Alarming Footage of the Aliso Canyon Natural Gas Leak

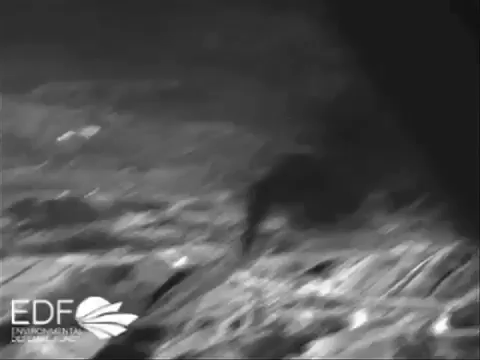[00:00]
Footage released in December by the Environmental Defense Fund shows a bird's-eye,
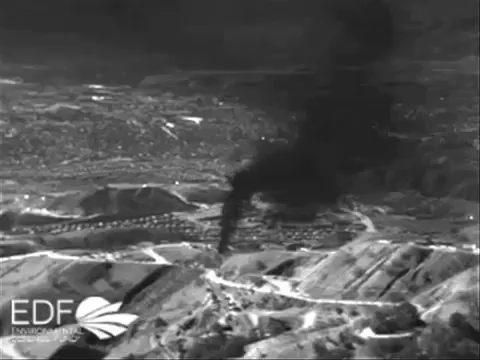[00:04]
infrared view of the natural gas leak at the Aliso Canyon Storage Facility owned by Southern California Gas Company.
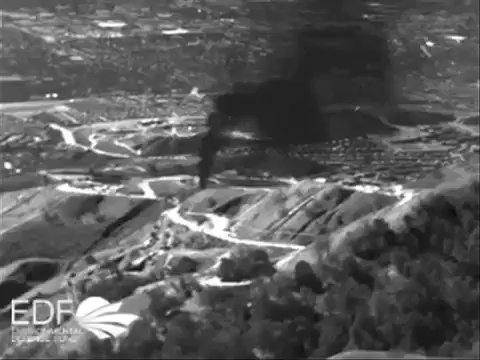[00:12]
Since the leak was found last October, more than 2,000 families have been evacuated from nearby Los Angeles communities. The leak is invisible to the naked eye.
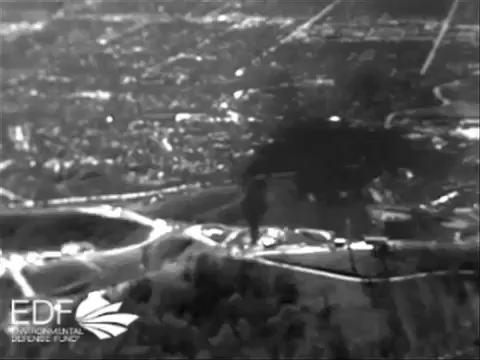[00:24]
By January, it was still emitting 45,000 pounds of methane every hour, totaling roughly 100,000 tons so far. That's bad news for the climate.
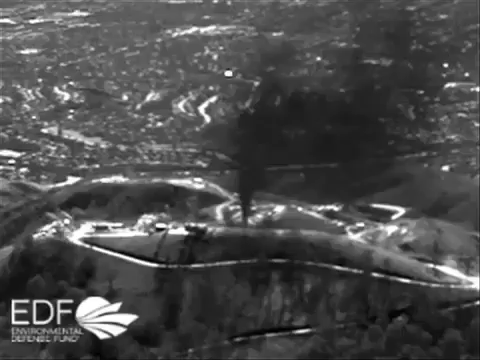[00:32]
Methane, the main ingredient in natural gas, has over 80 times the warming power of carbon dioxide over a 20-year time frame. Initial estimates show daily near-term climate
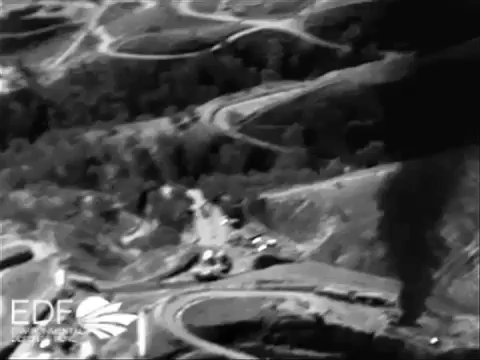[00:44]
damage caused by the Aliso Canyon leak was equal to the emissions of 7 million cars. Leaks this big are rare,
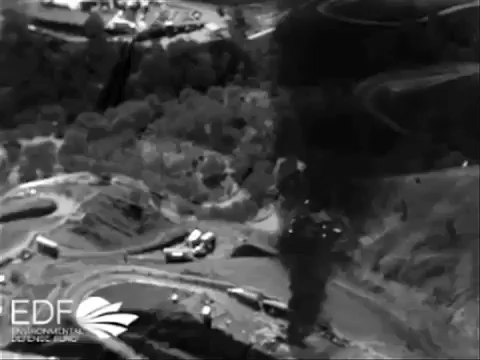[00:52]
but smaller leaks are a major everyday problem throughout the oil and gas supply chain.